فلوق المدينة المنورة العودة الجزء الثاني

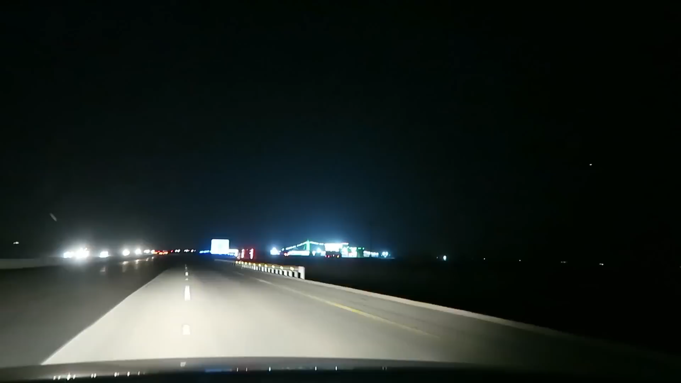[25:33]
هذه محطة أخرى، هذه على سبيل المثال تكون حقة شخص يعني، محطة الخليج.
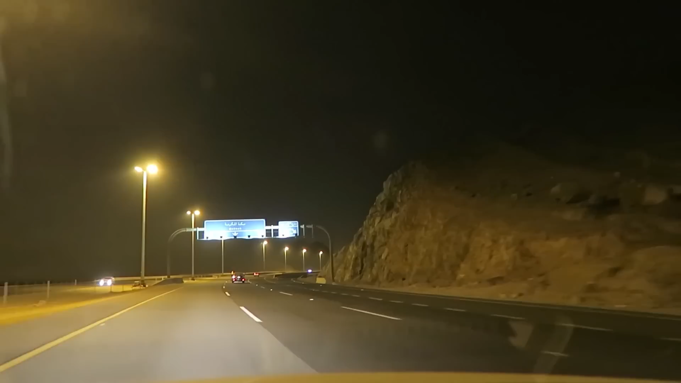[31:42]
هذه قرية اسمها الجموم، تعتبر قريبة من مكة، متاخمة من مكة. الله